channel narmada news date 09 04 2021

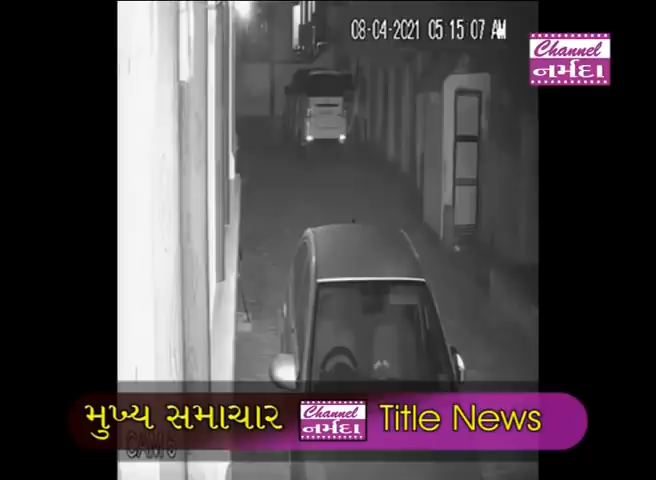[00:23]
चोरी करी फरार धे गया, बकरा चोरी करवावेल चार तसकरों नजिक मा लगावेल से सिगी वी कैमेरा मा कैद बरुष ना कोविर्स मसान मा लाशोनों खड़कलो,